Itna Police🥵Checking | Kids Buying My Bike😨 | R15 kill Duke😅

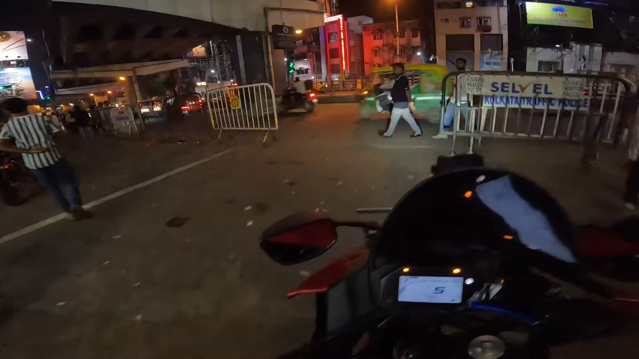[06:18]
देखो यार लोग कहा मिल भाई, बंदा लोग पूरा विदाउट हेलमेट है यार, पता है कोई हेलमेट वेलमेट कोई नहीं पहना हुआ है।
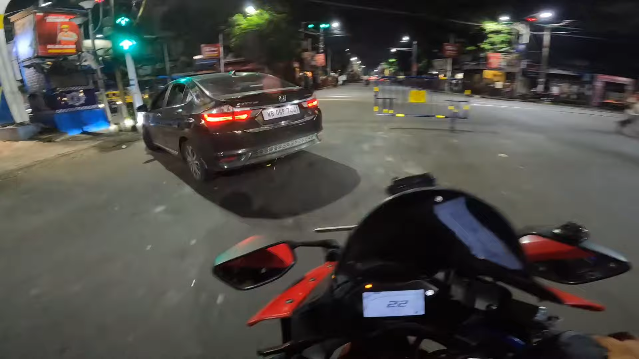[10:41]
भाई अभी रास्ता बहुत ख़राब करके रखा है यार, पता है तुमको रास्ता बहुत ख़राब करके रखा है यार।
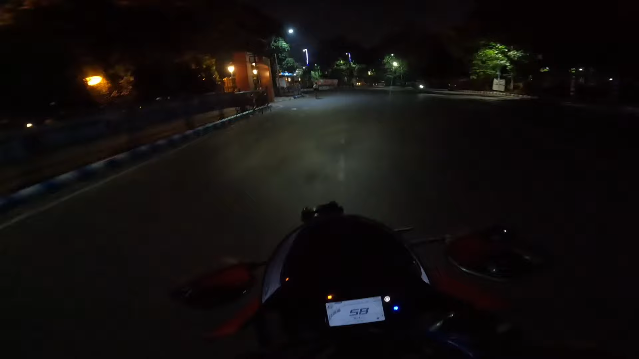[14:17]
बाप रे बाप, यहाँ ट्रक का लाइनिंग चेक करो एक बारी भाई, लाइन लगा हुआ यहाँ ट्रक का, तो गई भैंस पानी में। पूरा घट्टा,
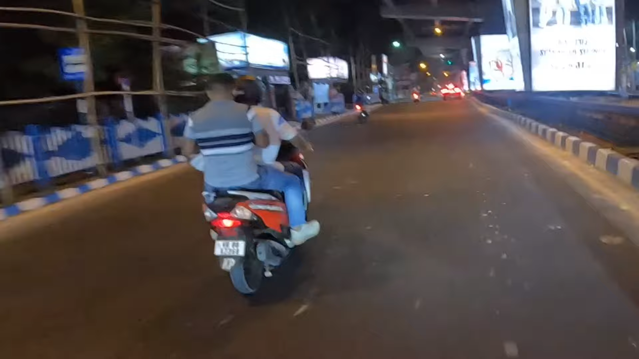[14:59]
समझ रहे ना, देखो हेलमेट भी नहीं पहना हुआ पुलिस वाला बंदा है। यहाँ सिग्नल है भाई, जब पुलिस वाला खुद अब सिग्नल में नहीं रुक रहा तो फिर हम लोग कैसे रुकेंगे सिग्नल में का।